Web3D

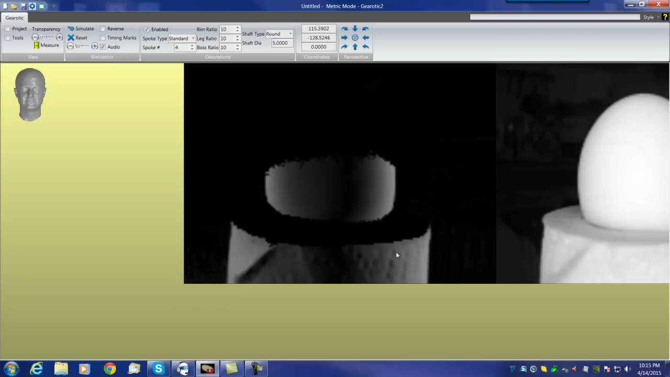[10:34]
There's no real white ones, so it's not pointing too far down. And then we have what's called an albedo image, this image down here on the bottom.
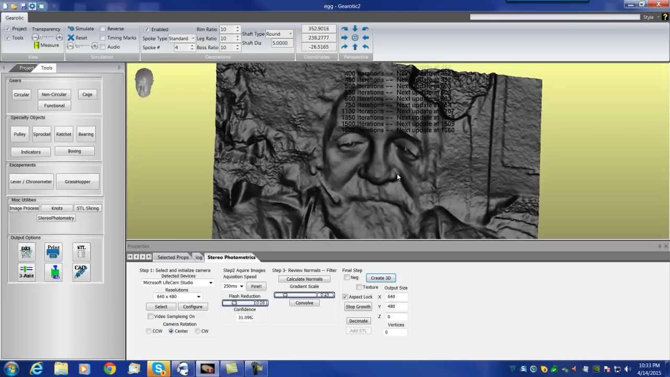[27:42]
And if I zoom in, you can see each time it goes chunk. A split second later, the image changes just slightly as it grows outward.
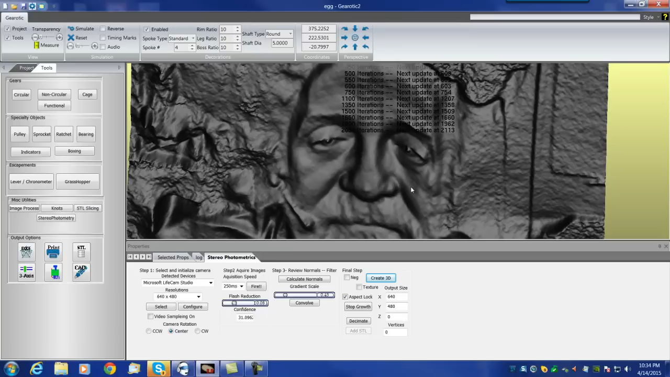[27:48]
And when you see that it's not growing much per update, that means that you've hit convergence.
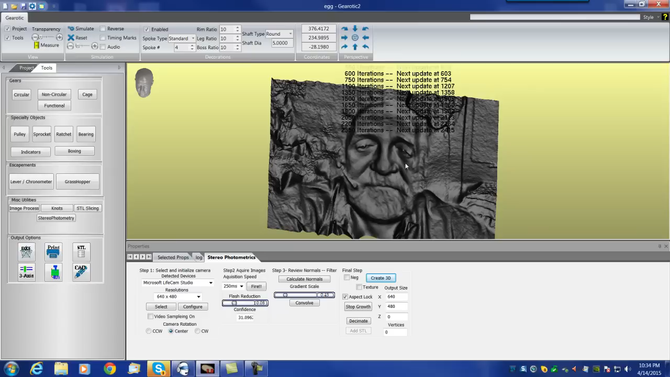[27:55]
So you might as well hit stop growth.
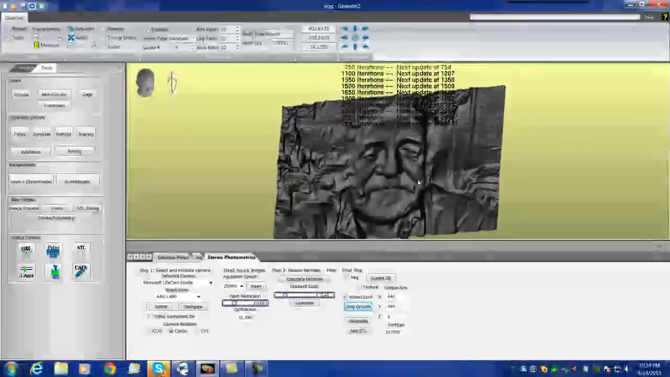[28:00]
So if you were looking for a fairly flat type of engraving, this was a good image for that. And a good gradient pull. Now, in order to get it to come out more, we'll pull up our gradient scale to like 1.5.
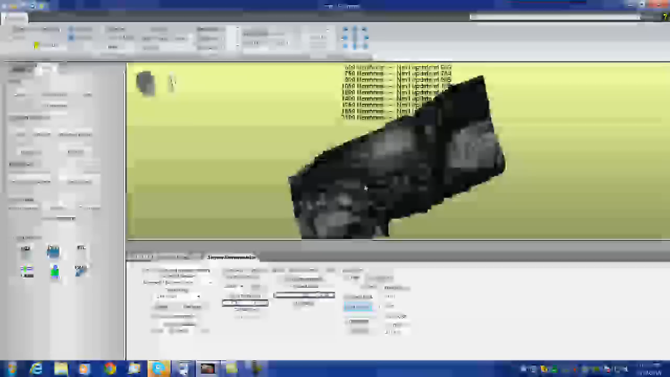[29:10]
And that's not a great image because I think we just had too much light reflecting in from the back.
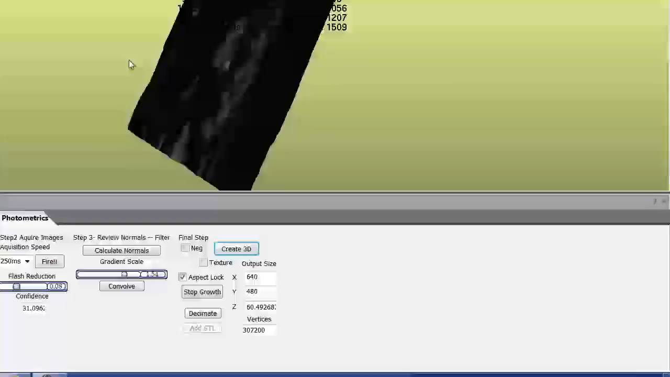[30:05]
And they haven't pulled out very much. Again noise will stop them pulling out.
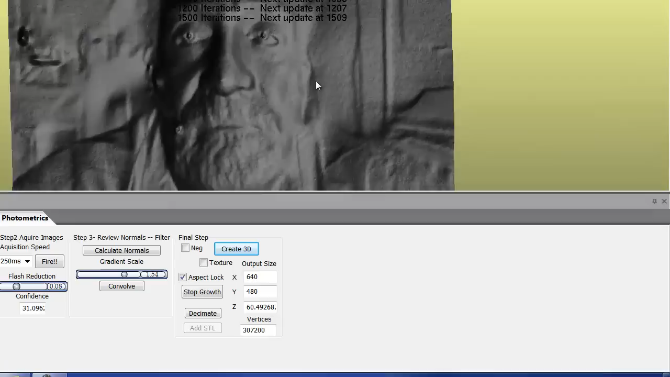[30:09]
But there's also a thing called the bass relief ambiguity which says that the math cannot tell exactly how far to pull them out.
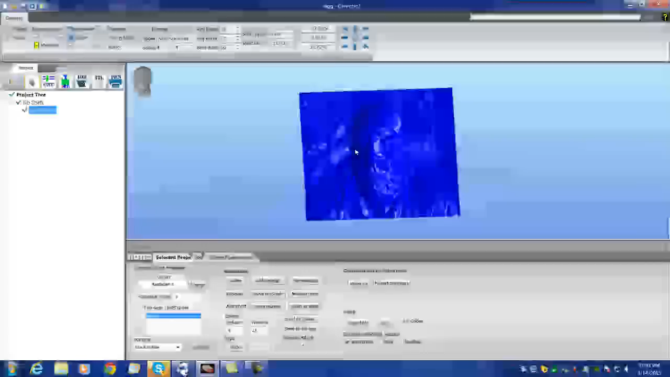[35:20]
But these things are highly material dependent in terms of what you're going to see because it really does rely on shadows.
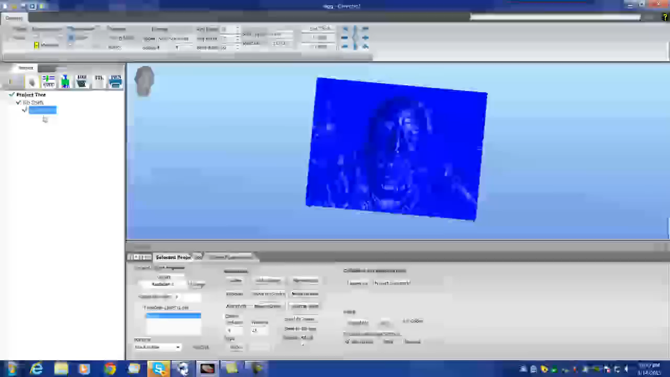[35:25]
Something flat that doesn't have specularity to it is the best type of material.